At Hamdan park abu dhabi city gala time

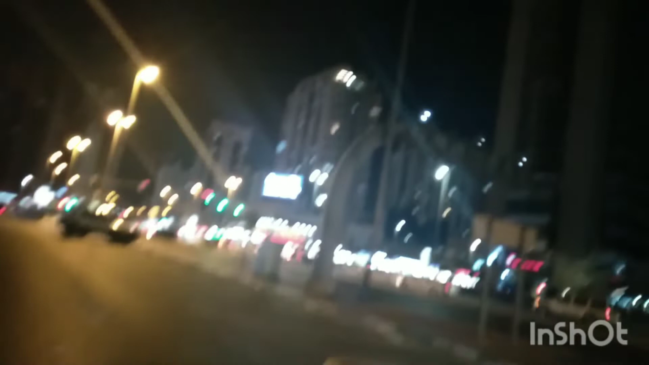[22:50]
Yung ilaw ng motor. Parang ilaw ng pulis dito. Mobile. Mobile pulis. Ganda ng sasakyan guys oh.